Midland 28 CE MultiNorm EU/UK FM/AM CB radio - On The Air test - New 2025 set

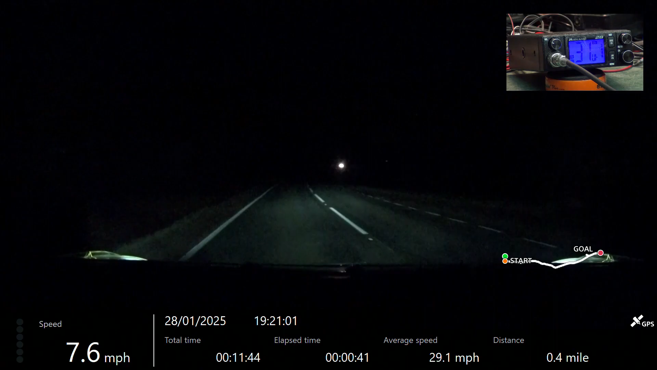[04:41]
Yeah, Roger that, we'll pass the, er, well I'm on the main road now, I've forgot to call in at the, er, end of the lane. Roger, I'm sure I can piece the video together. I'm sure he will, right, er, so we're just about to pass, and cast the service station, and it's closed.